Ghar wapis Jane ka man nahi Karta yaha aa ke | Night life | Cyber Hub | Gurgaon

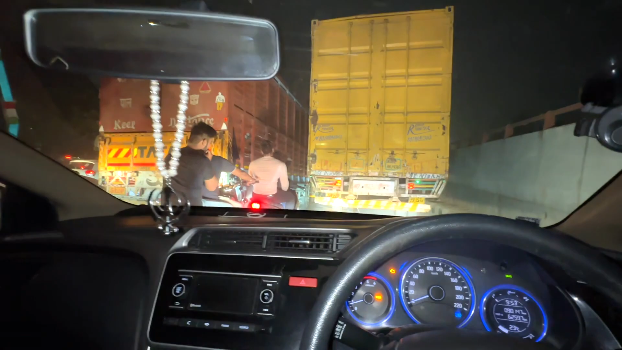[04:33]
यहाँ पे रात के 11:30 बज चुके हैं और भाई साहब यहाँ पे ये ना ट्रैफिक ट्रैफिक ट्रैफिक इतना ज्यादा गंदा वाला ना कि भैया हिल ही नहीं रहे,